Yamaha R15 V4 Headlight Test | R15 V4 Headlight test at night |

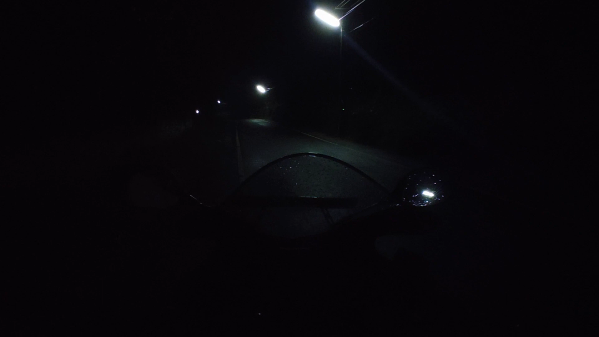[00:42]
Now the cover will be closed Now this drawing is on an options This is to do the destinies
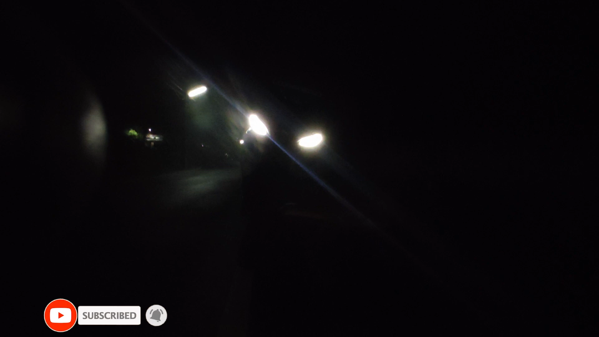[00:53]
This is to limit your ignition Now, we will put the dim on the floor Now,
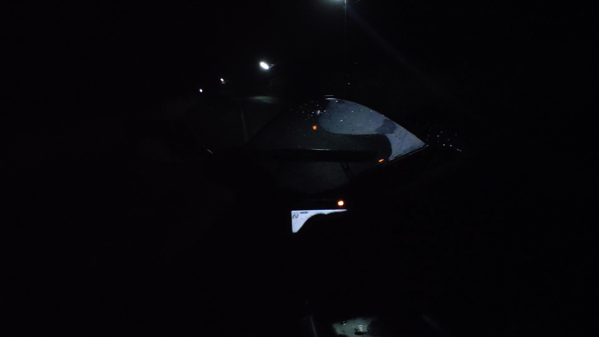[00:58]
this is the dim This is the dim This is the dim It is bright
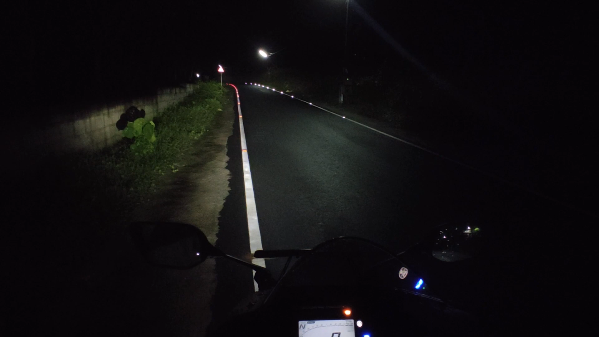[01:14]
Dim, bright This is the headlight We can see the visibility We have just gotten rid of the rigs and we have to make the riddle of the rigs. This is not the idea of the rigs, but we are taking rid of the rigs and we have to have to take the riddle of our rigs.